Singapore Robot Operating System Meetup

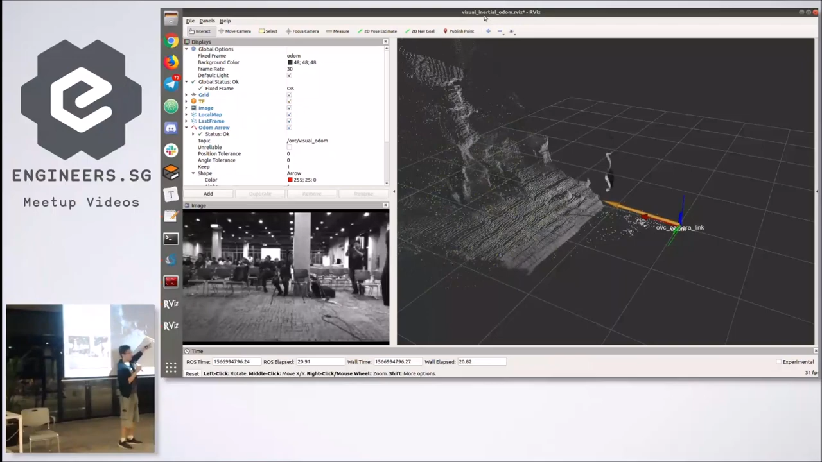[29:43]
So, if you actually look at the RVS window, right? You'll see a red arrow and a yellow arrow. Okay. The red arrow is the post estimate that's generated by the visual-autometry node. And the yellow arrow is the sensor fusion of the visual-autometry post and the IMU post.
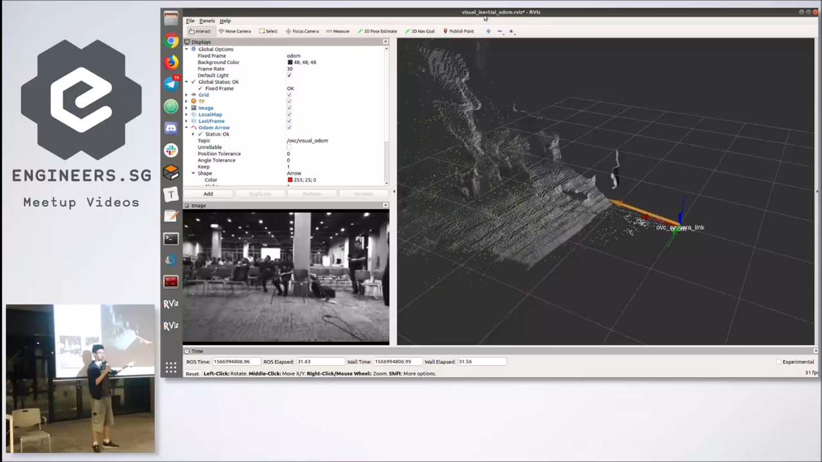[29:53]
Okay. Okay. I didn't really tune the common filter that well yet. So, you might see some drifting but hopefully it works. Okay.
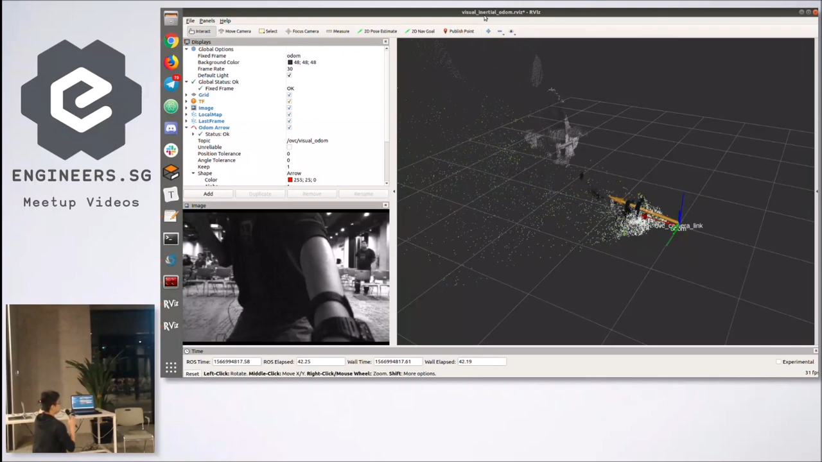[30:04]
So, if I turn it around, right? You can actually tell that, like, it can track it somewhat well as long as the visual-autometry node has a map to compare against. And because I just started it, it's not really comparing that well yet, but.
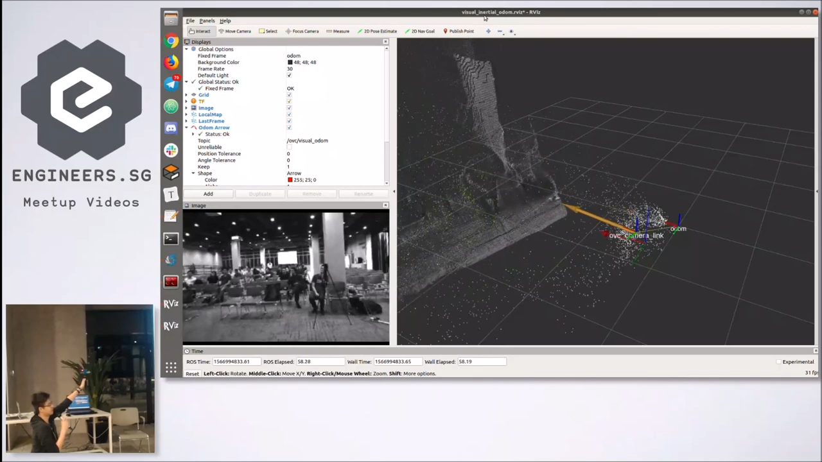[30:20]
So, I turn it. Okay. Maybe I'll turn it the other way. Yeah. So, if I move it up, it goes up, I move it down, it goes down, and yeah. So, pretty good for a fairly cheap sensor suite. You can imagine if you actually fuse this data with, like, encoders or better IMUs,
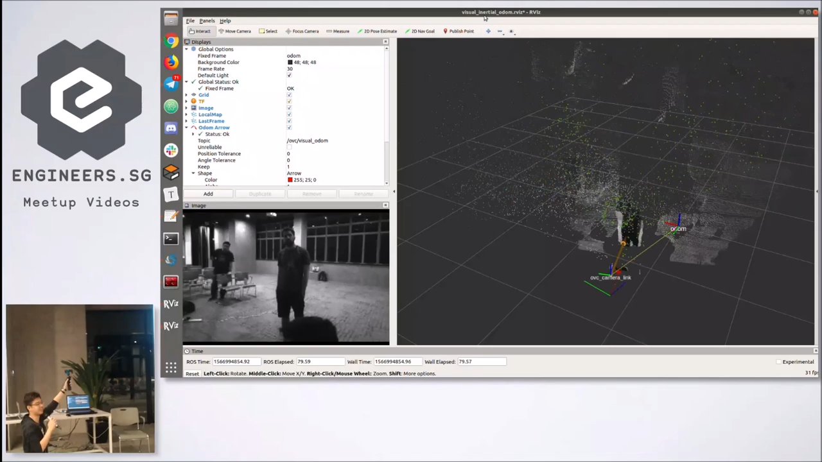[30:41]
or maybe, like, some GPS, you could actually get a fairly good post estimate. Okay. When I drop this camera, because there's no map, it's going to go crazy.
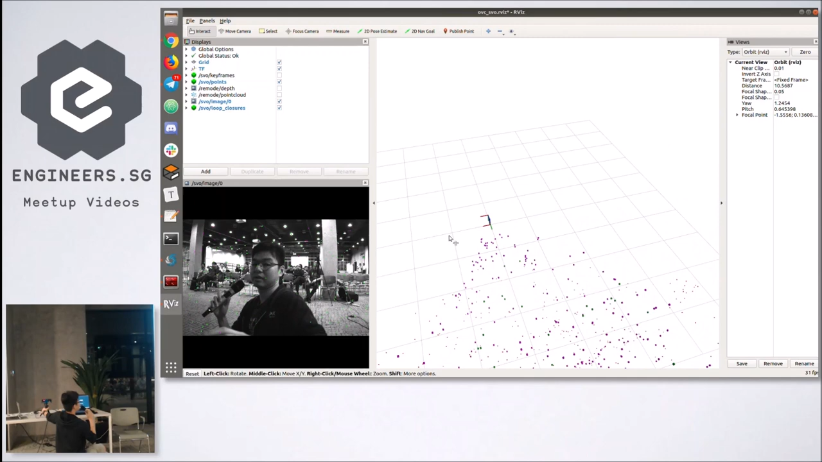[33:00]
So, if I actually move it around, you can actually tell that it's using both the IMU and the visual geometry to generate the final pose. So, I'm just collecting a bunch of features first. If you want to see the image, let me just blow up the image first. Oh, damn it.
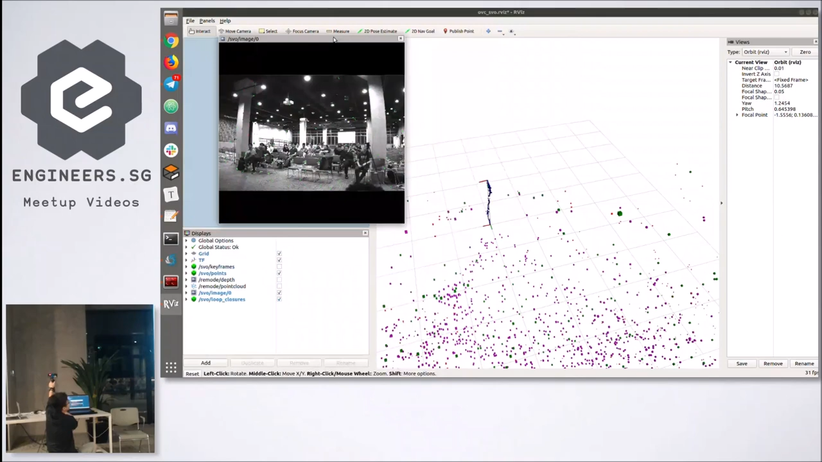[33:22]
Oh, it crashed. Let me restart it so you can at least see the feature detection first. Yeah.
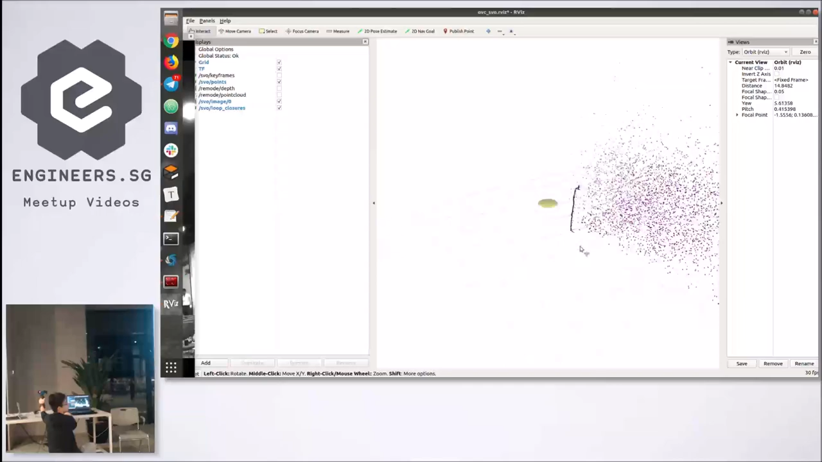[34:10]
You can tell that there's a bit of drift but it's fine. If I wave my hand in front of the camera, the odometry is actually quite stable. Which is interesting because normally if you have a stereo camera, this will lead it to just completely die. Okay. Yeah. And then of course if I just move around, you can actually tell that it's tracking fairly well.
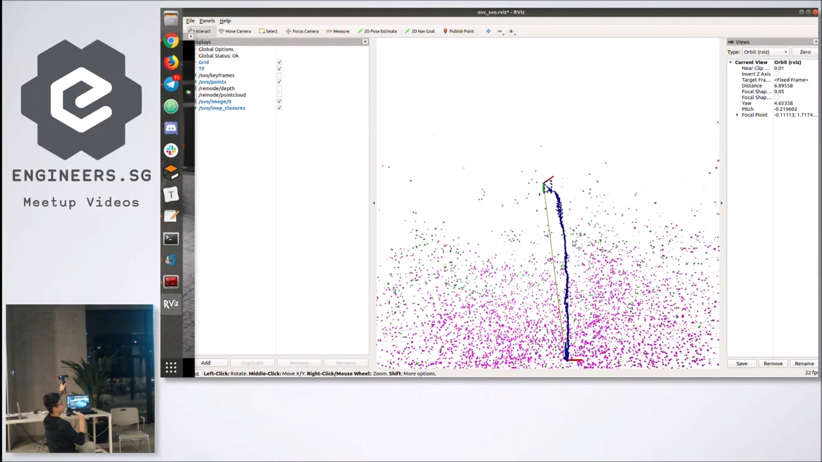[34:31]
Yeah. Yeah. The wire is a bit loose. Sorry, it's short. So, I can't really do much. Yeah. Yeah. Yeah. Yeah. So, that's nice. Yeah. Actually, the pose inferencing speed for each frame is about 7ms. So, this is something that you could actually potentially use. Yeah. You can also like, yeah. If you swing it around too much, then because there's a bit of motion blur, then it just loses the pose.